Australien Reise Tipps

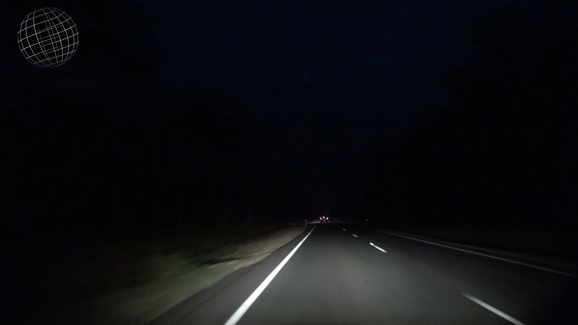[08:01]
Das Fernlicht eines gewöhnlichen Autos genügt absolut nicht, um vorausschauend genug bei Dunkelheit fahren zu können. Kängurus sind im Übrigen auch als doof zu bezeichnen. Man weiß irgendwie nie so richtig, wo sie als nächstes hinspringen wollen.